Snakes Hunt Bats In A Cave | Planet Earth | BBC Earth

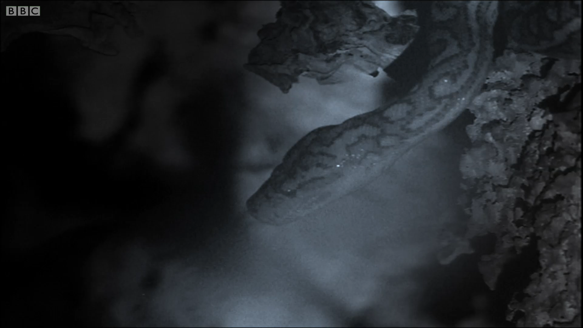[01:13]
Receptors in the snake's head pick up the heat given off by the flying bats, as this thermal image shows.
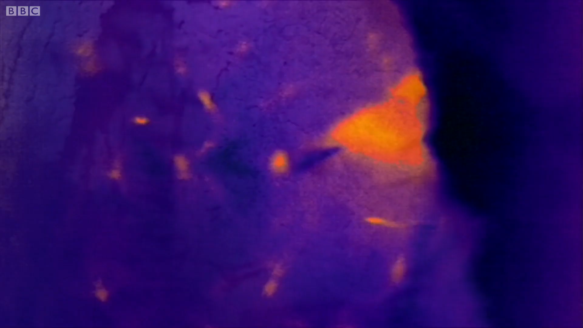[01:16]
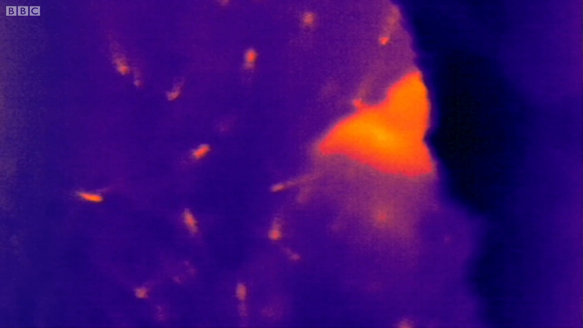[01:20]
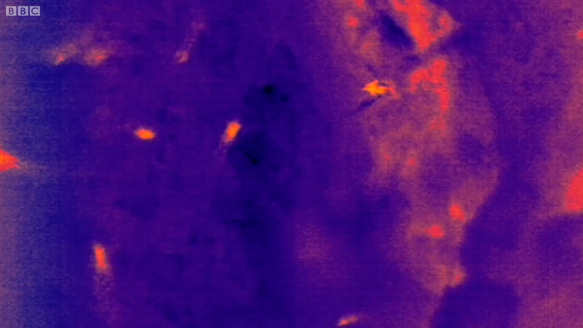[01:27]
To the snakes, the bats are apparently glowing, and this gives them something to aim at.